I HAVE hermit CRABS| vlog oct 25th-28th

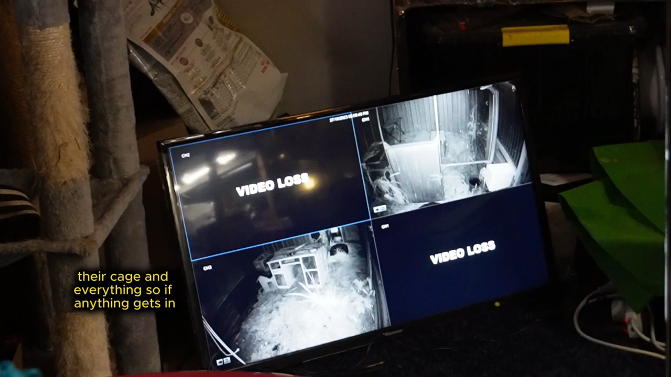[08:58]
anything gets in I'll be able to see it if anything gets in hopefully I'll be alerted I don't know if it's going to alert for animals